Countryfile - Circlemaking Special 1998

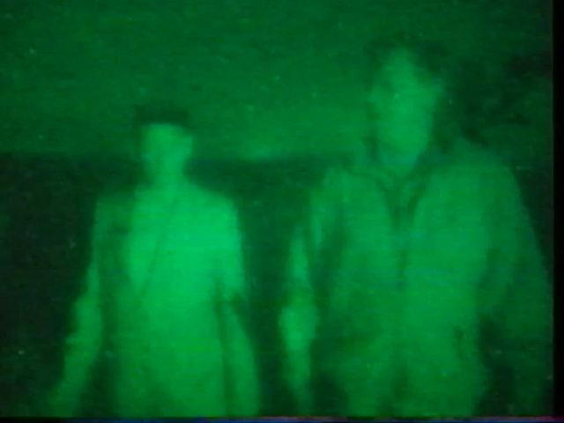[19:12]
How are we going to start?
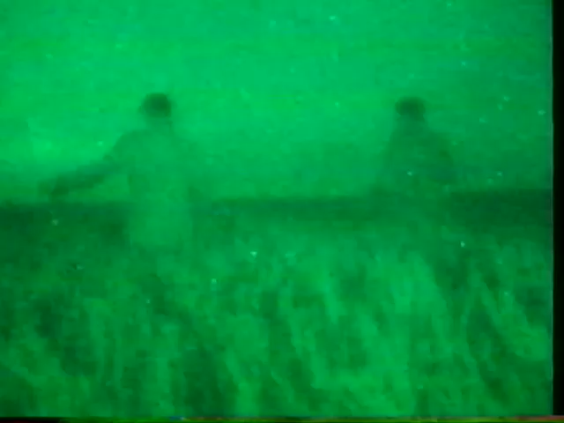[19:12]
Doug had been planning this for months. A simple design.
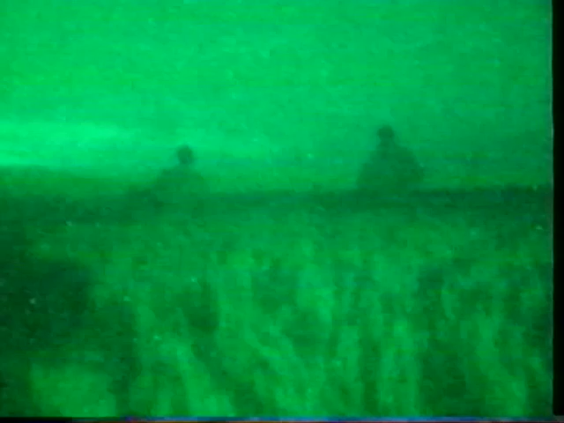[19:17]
A round circle with two bisecting lines.
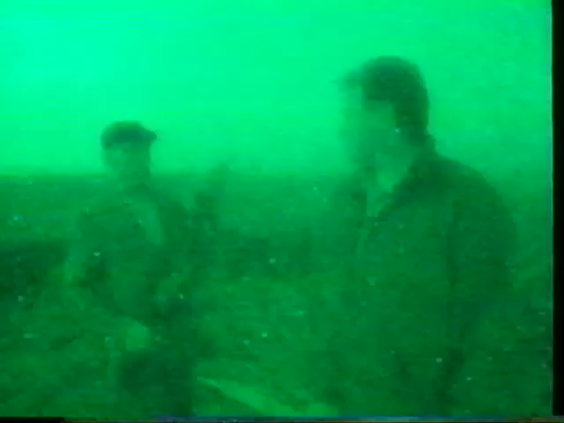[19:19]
So, therefore, you've got four quarters with the corn running different directions.
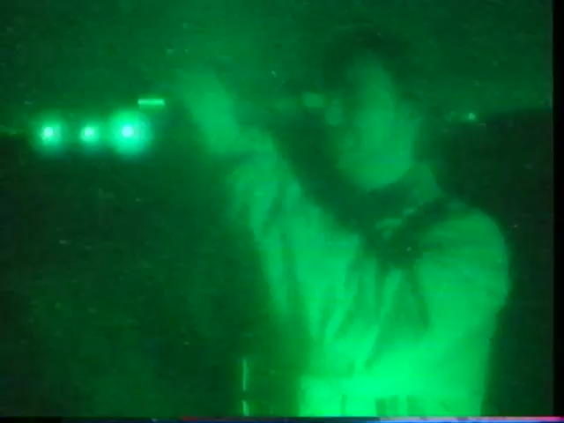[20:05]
We were spotted by a crop circle researcher using his own high-powered night sight.
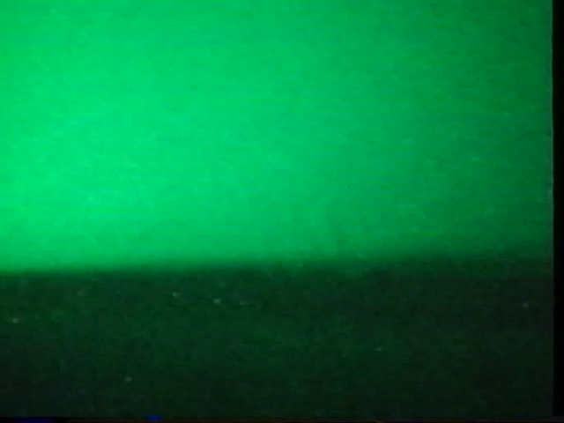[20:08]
It had taken him time, but he caught us.
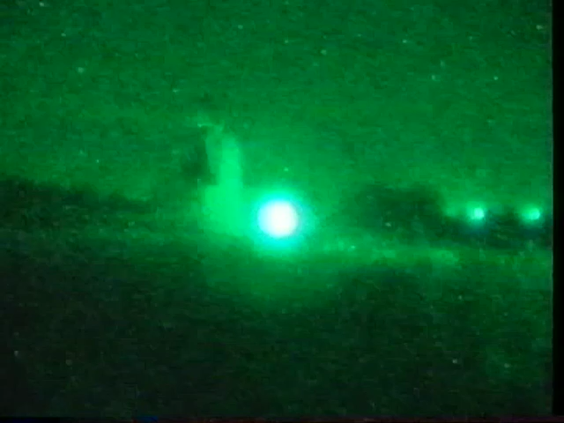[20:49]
The lads from London have finally finished. They're tired, but happy.
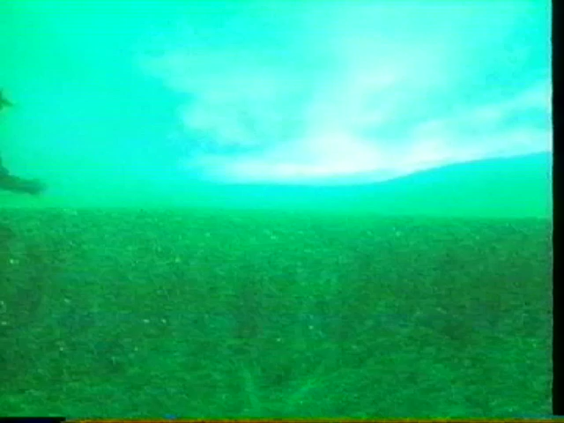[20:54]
Needless to say, we've still got miles to go.